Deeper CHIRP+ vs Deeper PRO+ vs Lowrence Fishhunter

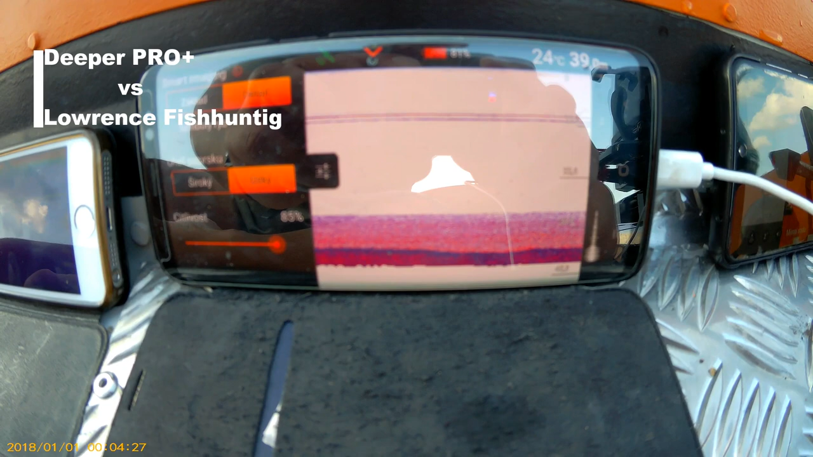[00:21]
On screen: water 24°C
je tam 38 metrů a nástrahy jsou v nějakých
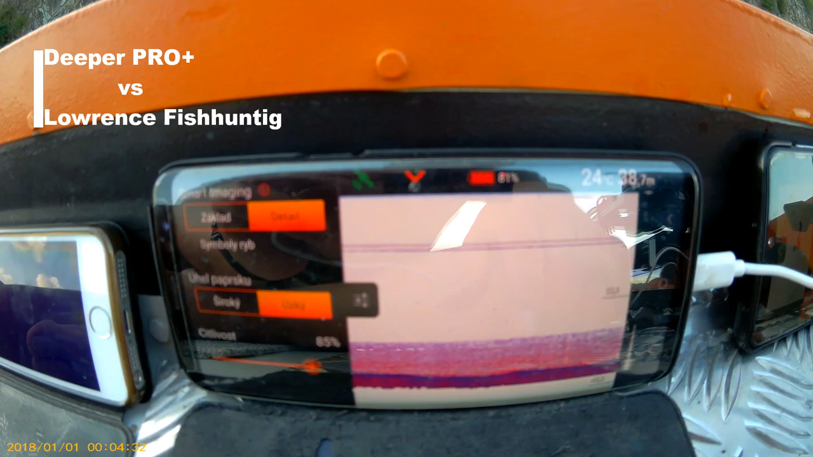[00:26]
On screen: depth 38.7 m
9-10 metrech si myslím, plus minus autobus.
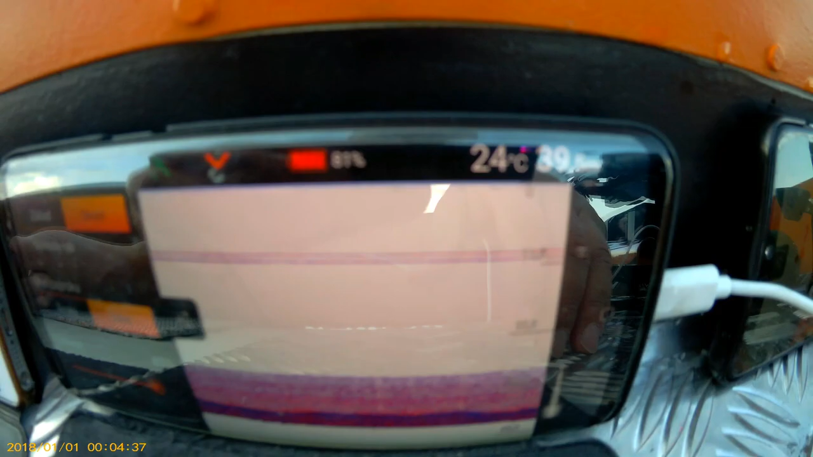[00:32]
On screen: water 24°C
A koukneme se, jak ukazuje lavrent, tak vidíte, že nástrahy jsou v 9, ale celkovou hloubku neukazuje, takže jsme se shodli, že lavrent je možná lepší na ukázku ryb, ale neukazuje vám správně hloubku, nebo správně.
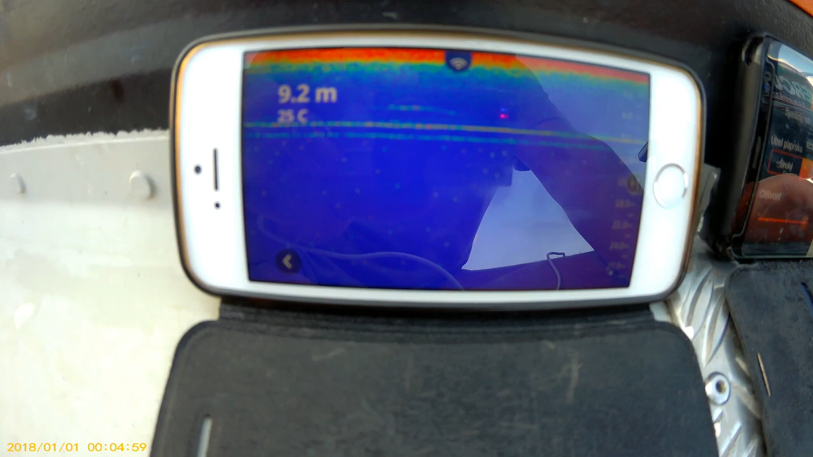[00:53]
On screen: depth 9.2 m, water 25°C
Neukazuje tak, jak si myslím, jak by měl. A za chviličku udělám ještě test, dám tam chirpa, protože se navzájem ruší ty choloty.
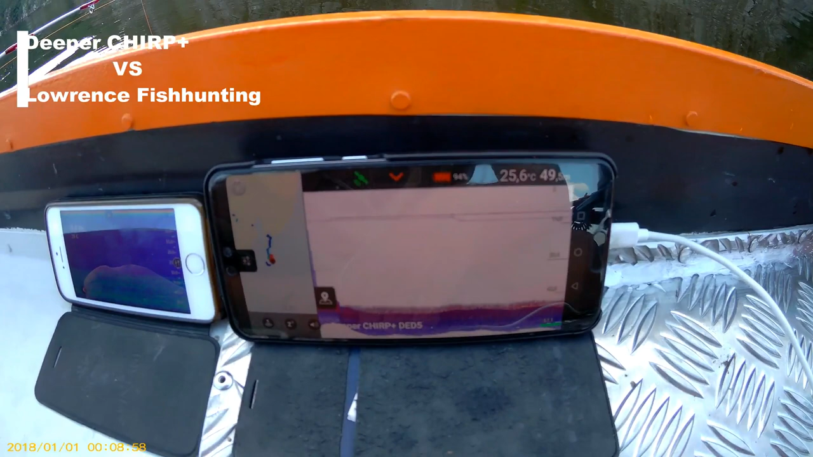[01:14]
On screen: water 25.6°C
Ty nástrahy samozřejmě vidím taky, ale už je vidím hůř,
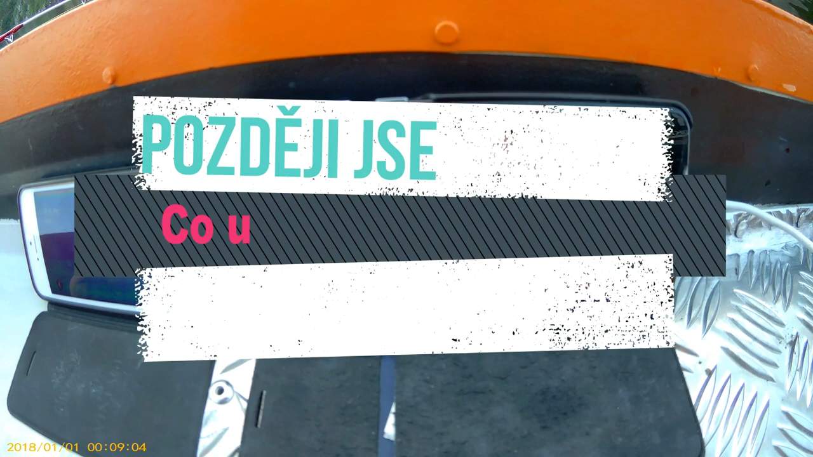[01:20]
než jsem viděl na proplusku a srovnání s lavrencem.
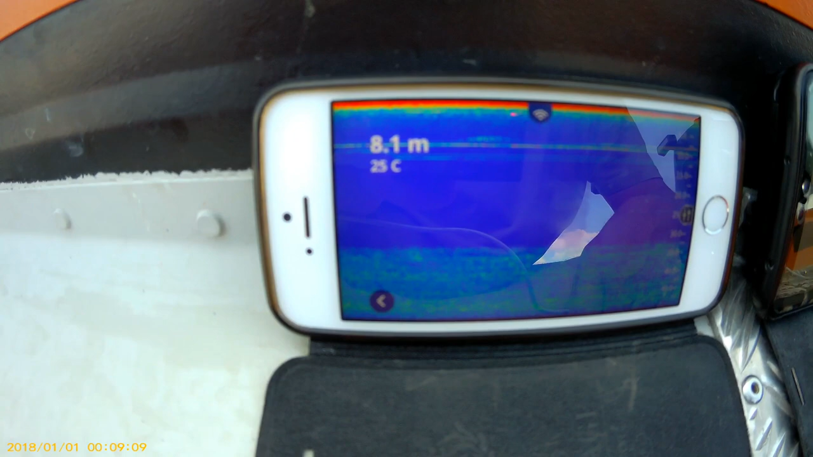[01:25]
On screen: depth 8.1 m, water 25°C
Srovnání deeper, deeper nemůžu dát, protože se navzájem rušej a nevím, jak bych to udělal.
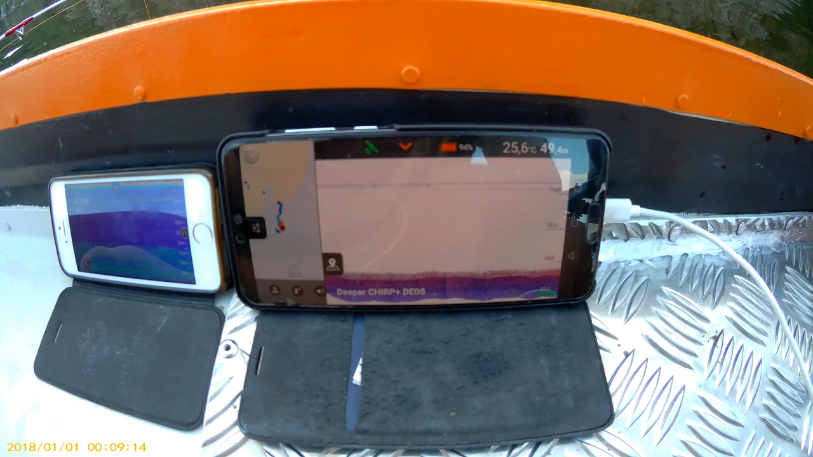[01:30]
Musel by být někdo na jiný lodě asi o kousek dál.
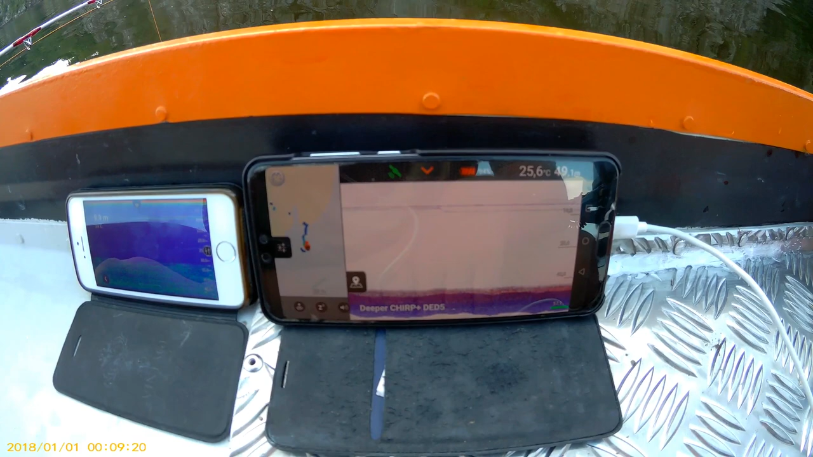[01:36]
On screen: water 25.6°C
Takhle to z jedné lodě nejde udělat. Jinak vidíte,
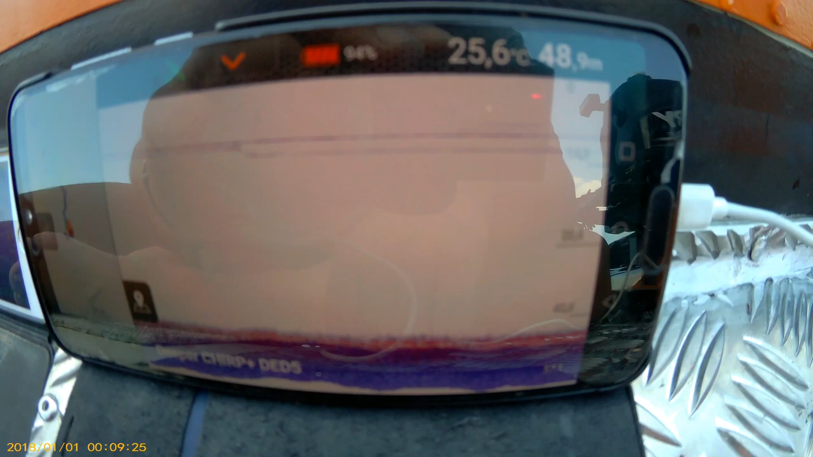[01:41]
On screen: depth 48.9 m, water 25.6°C
že tady jsou nástrahy v nějakých 9-10 metrech, možná 11.
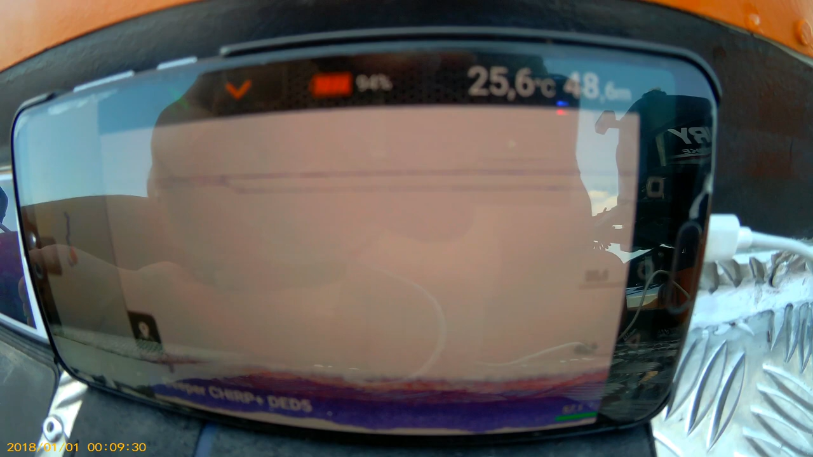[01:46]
On screen: depth 48.6 m, water 25.6°C
A na lavrencu jsou taky v 11 metrech,
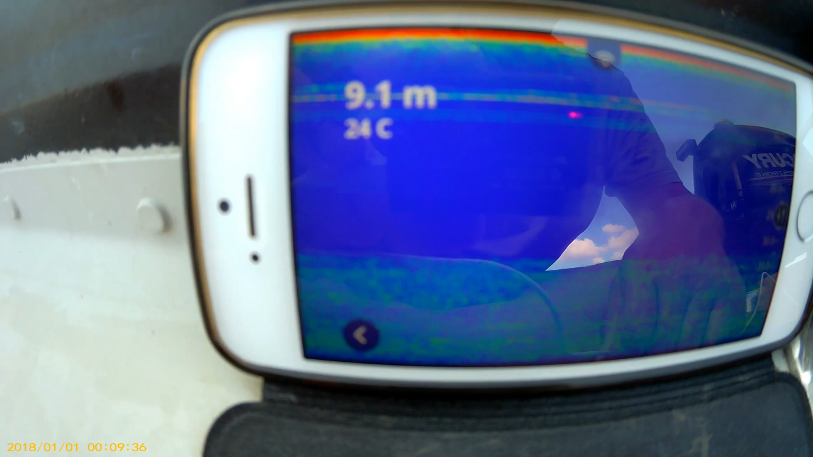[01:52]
On screen: depth 9.1 m, water 24°C
plus minus 9 až 11, možná. Chodili jsme se, že deeper má 100% lepší ukazování dna než lavrence,
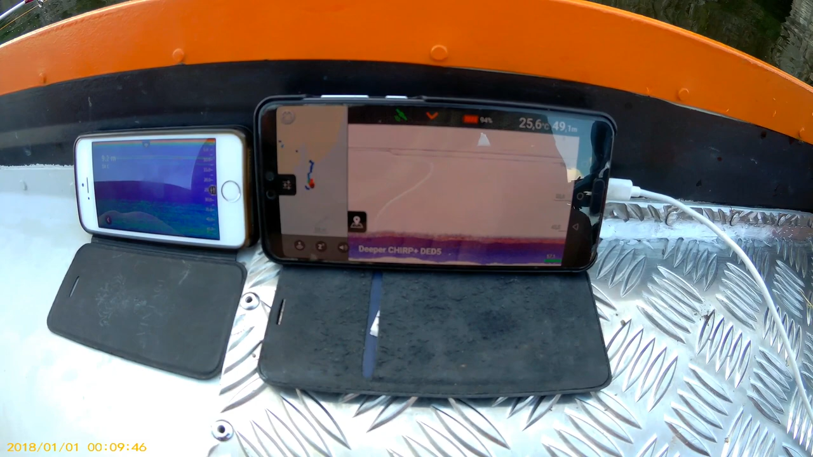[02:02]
On screen: water 25.6°C
protože když se kouknete, tak deeper to vidí úplně perfektně to dno ve 48 metrech.
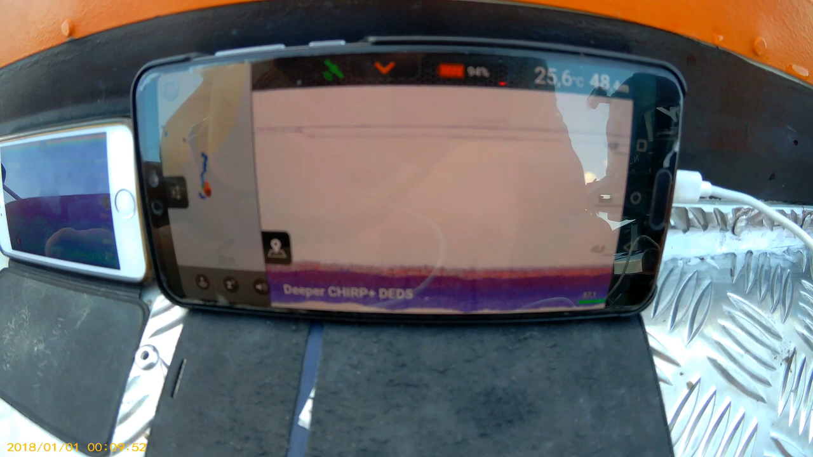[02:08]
On screen: water 25.6°C
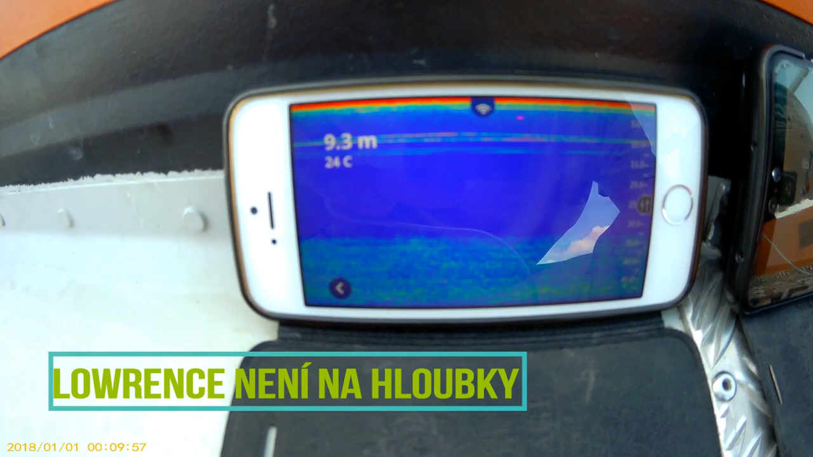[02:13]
On screen: depth 9.3 m, water 24°C
A lavrence tady není vidět nějaký malovina. Ať víte, kde to testujeme, tak to testujeme na Oddycký přehradě u skal kousek od zámku s vojákem z povolání.